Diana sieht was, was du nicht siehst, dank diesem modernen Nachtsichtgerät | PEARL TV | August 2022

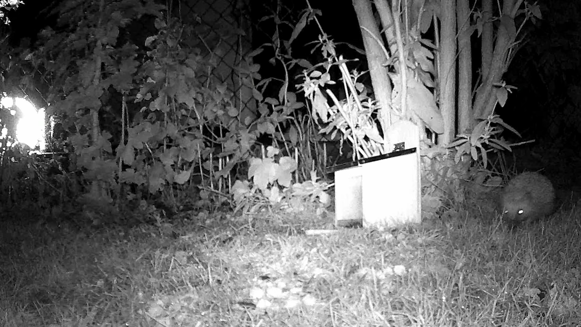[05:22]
Das war so im Herbst, wo die sich da... Hier, da sieht man ihn mal. Das ist bei dir im Garten. Wie heißt er, dein Igel? Oh, den haben wir noch gar nicht benannt. Ach was. Ja, jetzt wird es Zeit. Jetzt wird es aber echt Zeit. Komm, regiere doch mal einen Namen. Also das Eichhörnchen, das Eichhörnchen, was wir haben, haben wir schon Emmy genannt. Also für mich hießen Igel früher immer Mackie. Mackie? Ja. Ja, Mackie oder Nils. Nils ist auch ein schöner Name. Nils, Nils der Igel. Nils der Igel. Unser Tonmann heißt Nils. Wahrscheinlich hört der auch sehr gut, der Igel hier. Aber das sind halt so Tiere, die man nicht sehen kann.